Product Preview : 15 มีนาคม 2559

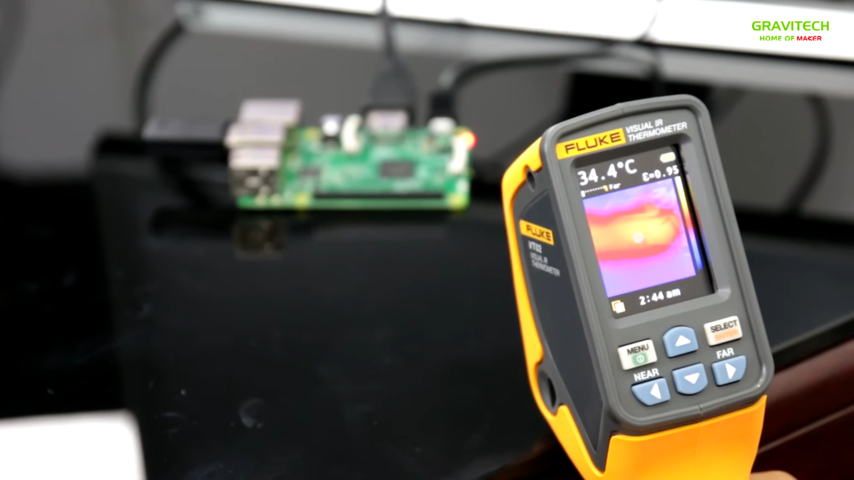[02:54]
On screen: spot 34.4°C
สังเกตวนภูมิในหน้าจอของ Inflate Thermometer นะครับวนภูมิของ Bord อยู่ที่ 34.5 ถึง 35 องศาครับใน Raspberry Pi 2 นะครับ มีปัญหา Bord Crash เมื่อ Bord ได้รับแฟดจากกันยิงแ